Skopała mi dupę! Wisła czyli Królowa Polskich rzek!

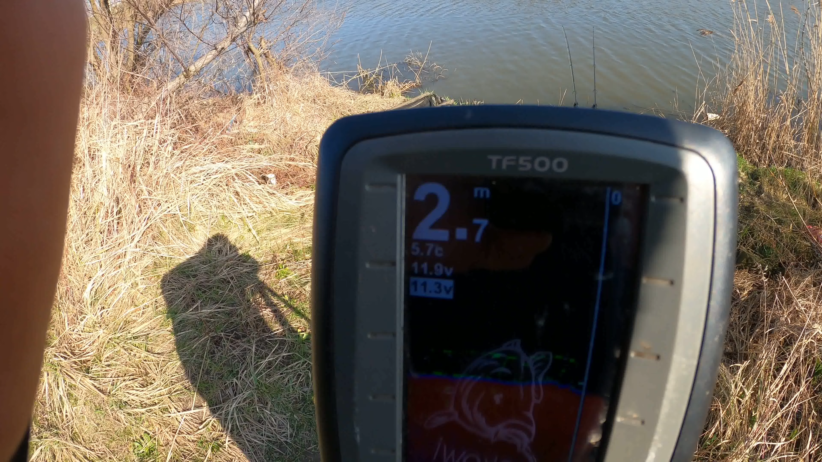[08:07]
On screen: depth 2.7 m
Tu jest 1, tu jest 3 metry. I w tym rowie tutaj łowię.
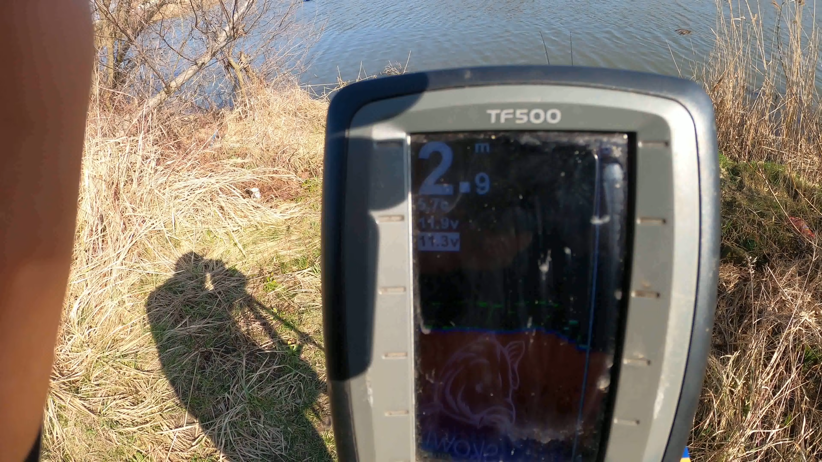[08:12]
On screen: depth 2.9 m
O! W tym rowie tu sobie łowię.
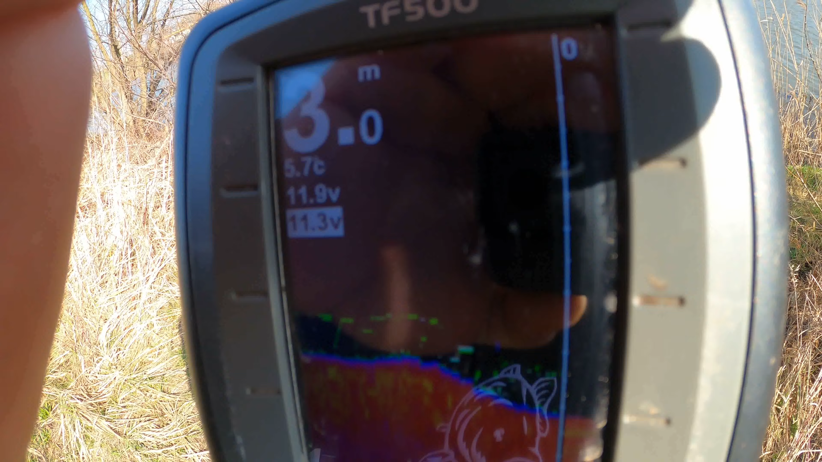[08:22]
On screen: depth 3.0 m, water 5.7°C
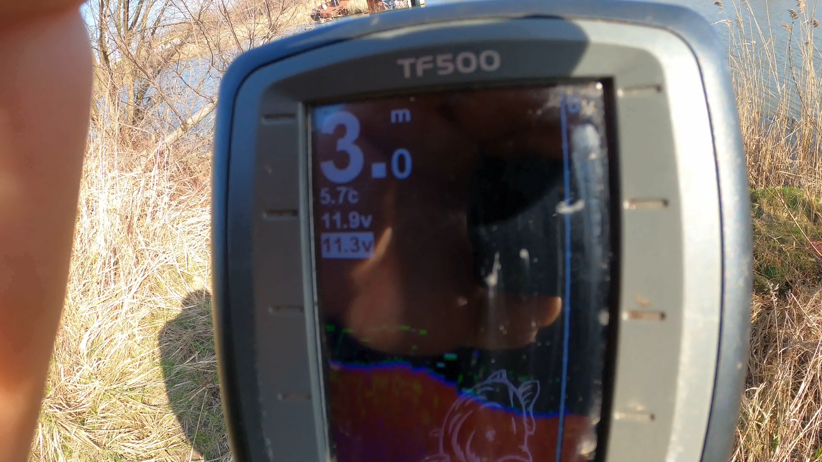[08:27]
On screen: depth 3.0 m
Także spoko. Moim zdaniem oczywiście spoko.
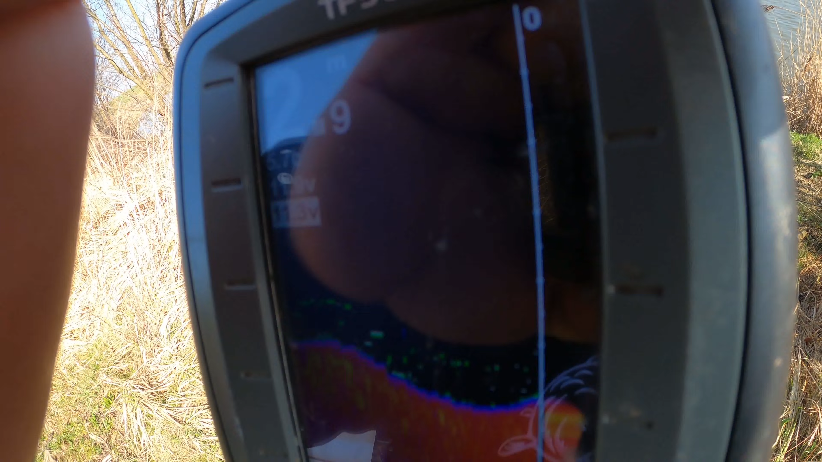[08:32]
Woda ma przy powierzchni 5 stopni, 5-7,